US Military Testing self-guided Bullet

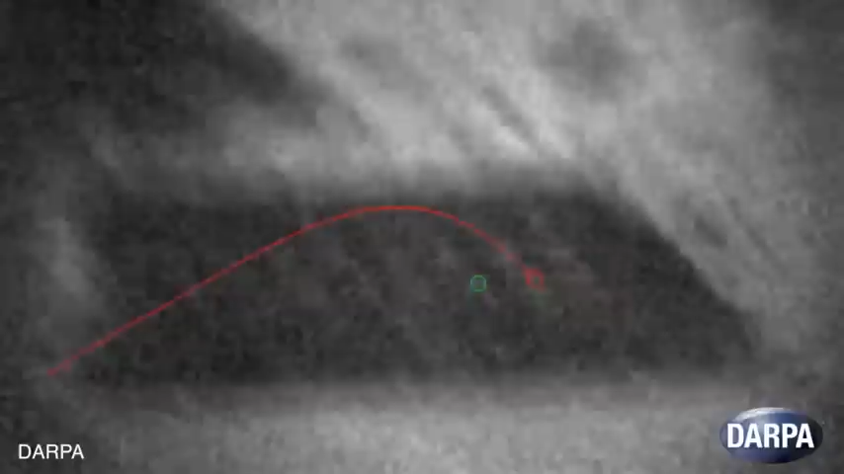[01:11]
The bullets independently maneuver through the air after being fired, and they successfully hit targets that were over a mile away. The rounds changed their path in flight, striking targets that were not lined up with the sniper rifle's original aim.
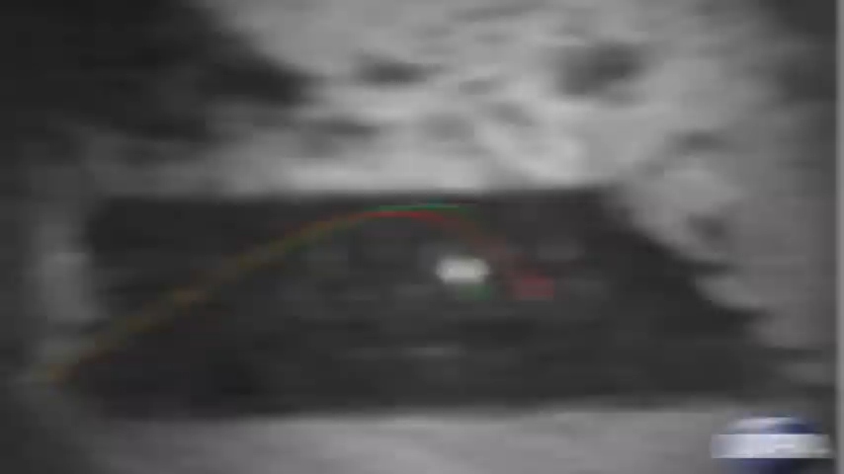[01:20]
The .50-caliber rounds utilize optical sighting technology and a real-time guidance system, allowing them to be used any time during the day and night.